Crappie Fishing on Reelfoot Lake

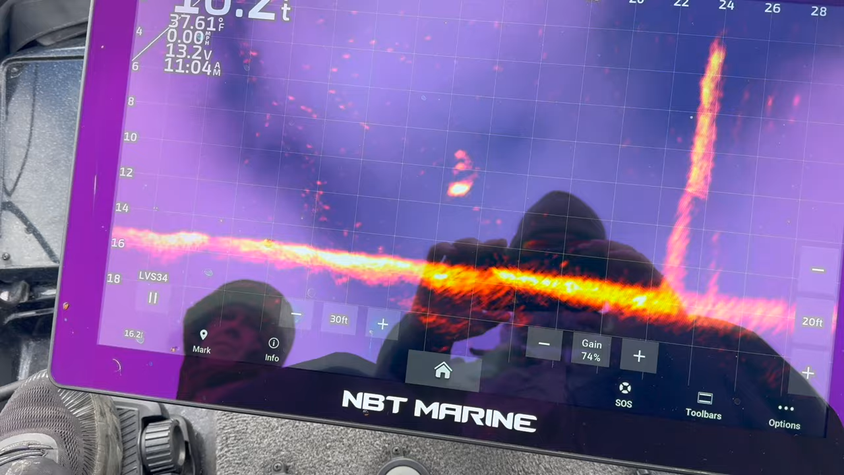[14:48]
On screen: water 37.61°F
No, he didn't see it. All right, pull up and pitch again. It's right there at 10.
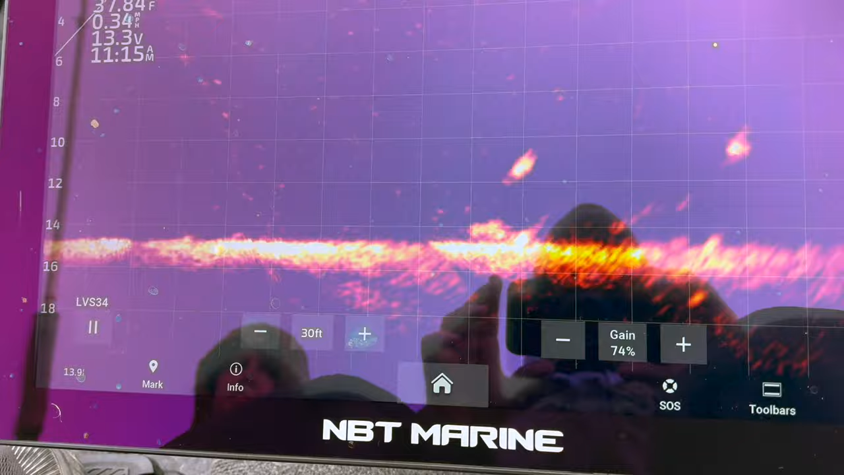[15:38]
Get all these carp under it, swimming all around.
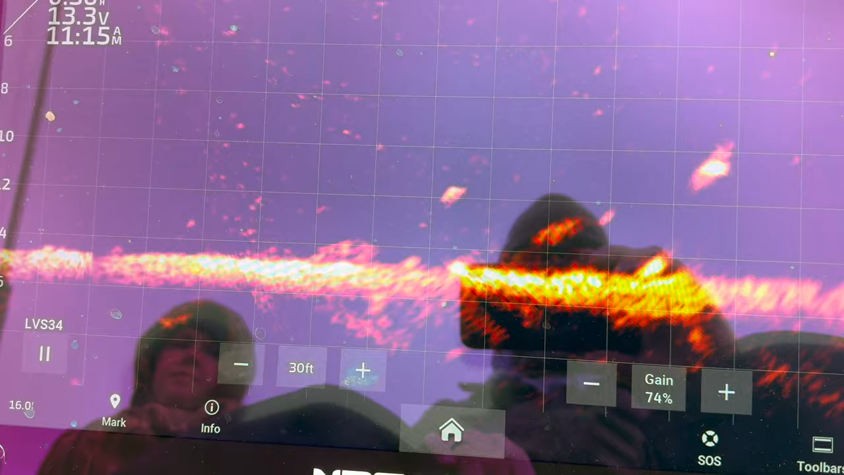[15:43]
One of the hardest things is deciphering which one is a crappie and which one's carp. Your crappie is sitting right there, sitting still.
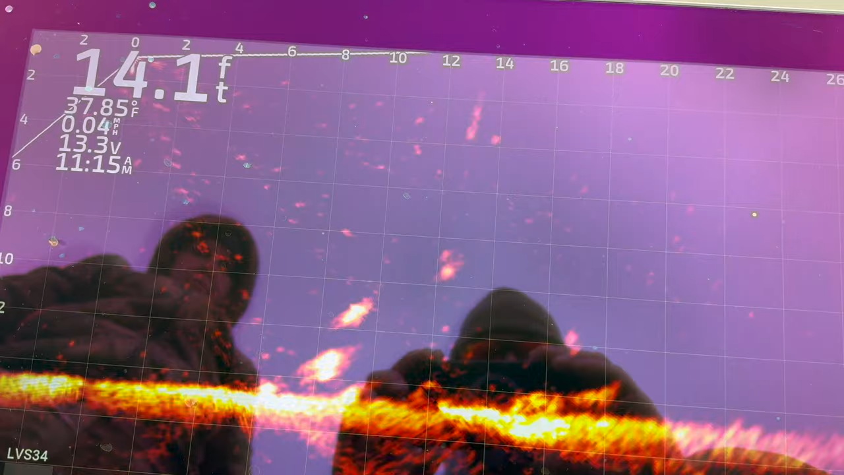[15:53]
On screen: depth 14.1 ft, water 37.85°F
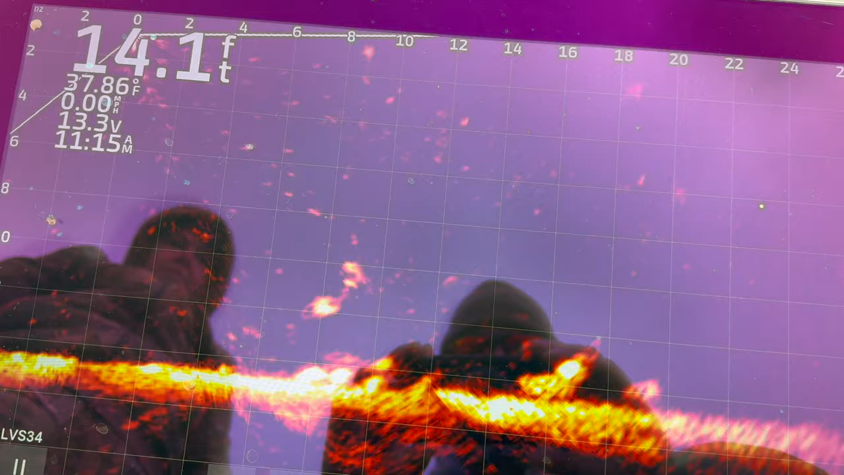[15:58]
On screen: depth 14.1 ft, water 37.86°F
Pop it. Go to your right.
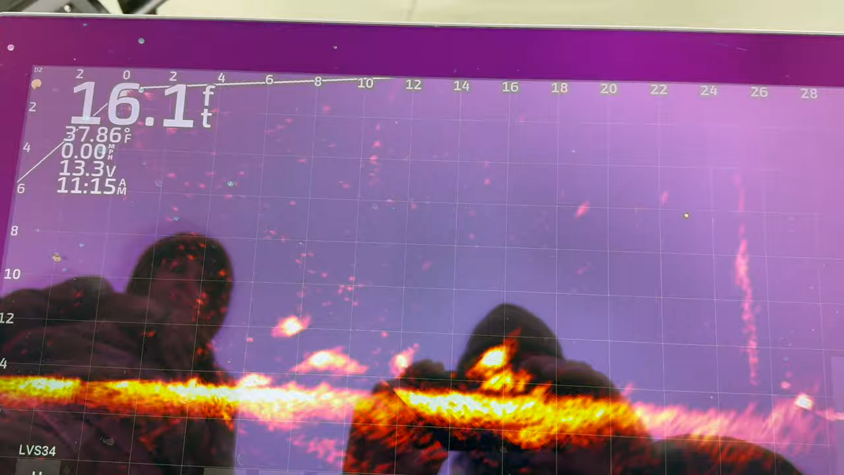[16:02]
On screen: depth 16.1 ft, water 37.86°F
Right, pretty hard, pretty quick. He's dropping down into the carp.
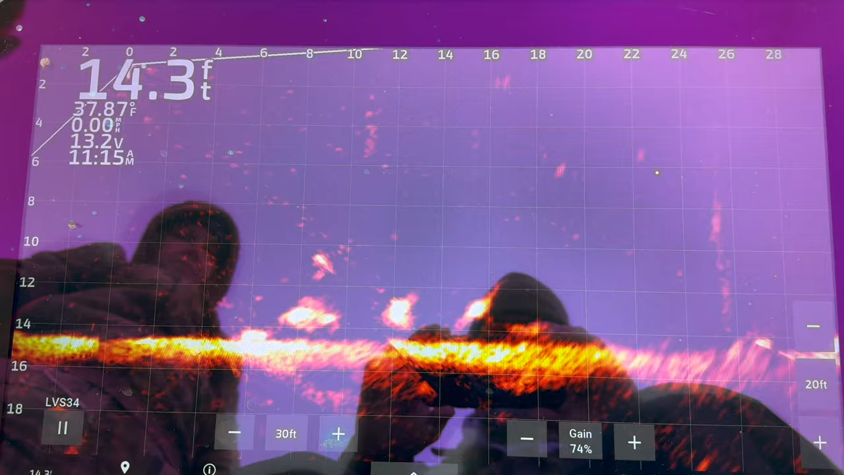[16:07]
On screen: depth 14.3 ft, water 37.87°F
God dang it. Stay there, stay there, stay there.
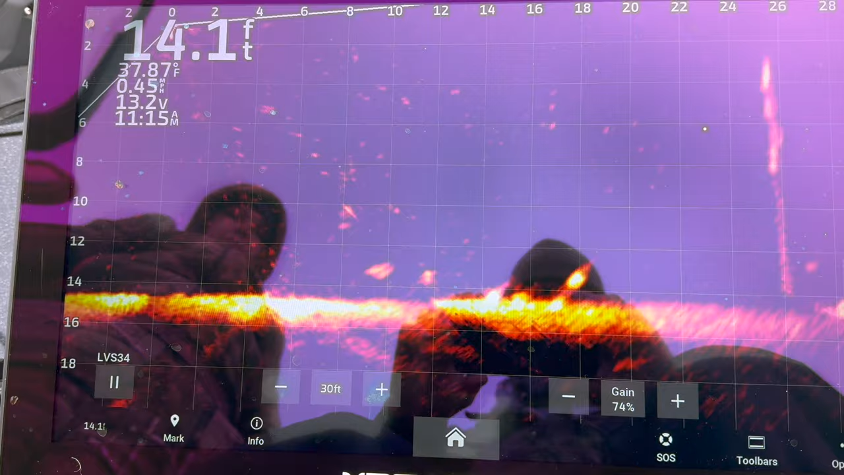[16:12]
On screen: depth 14.1 ft
You can tell the way that he's floating to the bottom that he's a crappie.
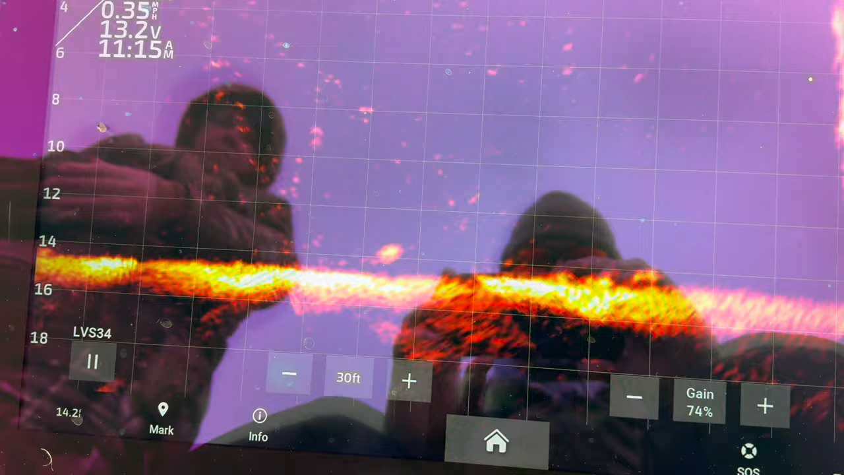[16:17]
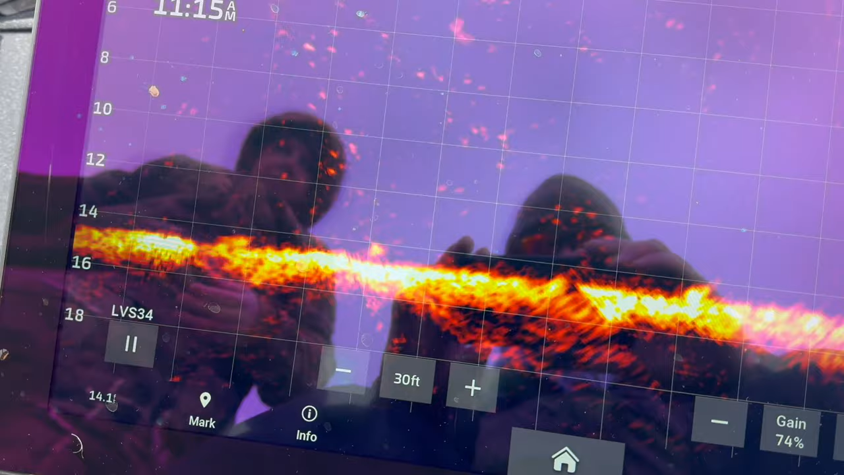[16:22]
All right, he has slid all the way to the bottom on us. Go to your right, right.
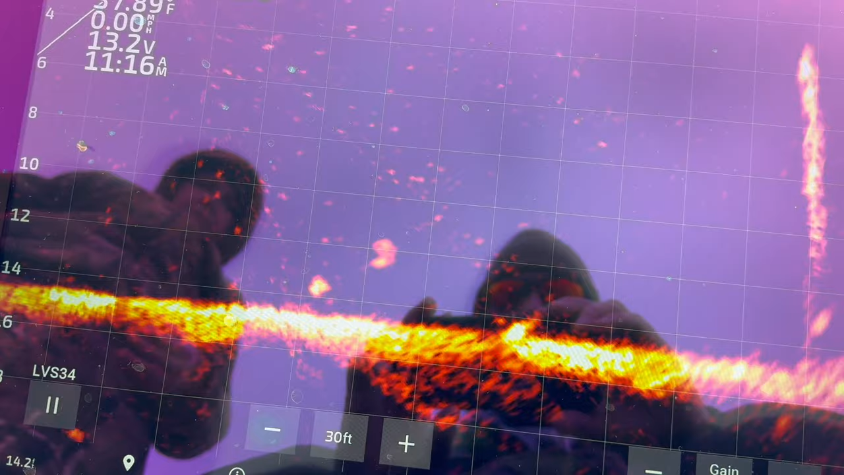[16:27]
Keep coming. Getting close.
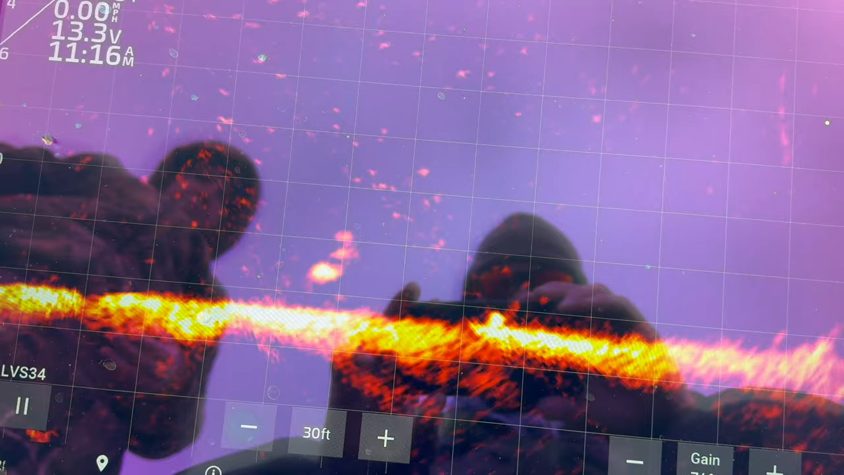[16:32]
Keep coming to the right. He should be able to see it there. Pop it.
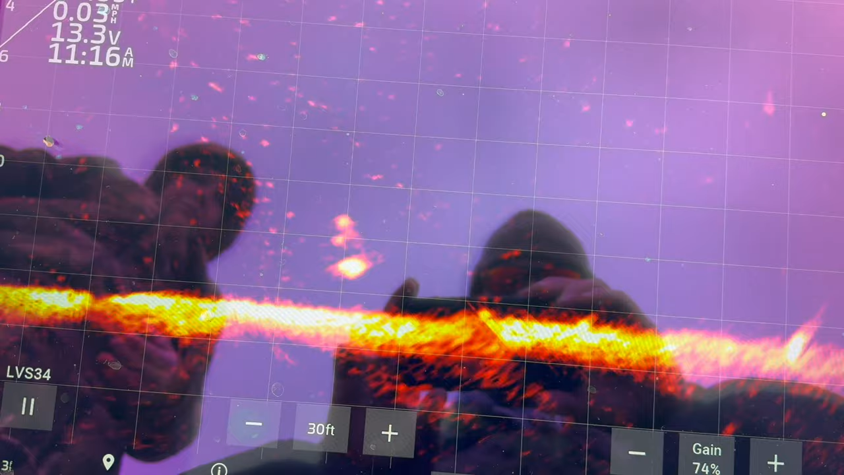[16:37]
We're right behind him. His head's pointed the other way. If he'll just turn and look, he turned.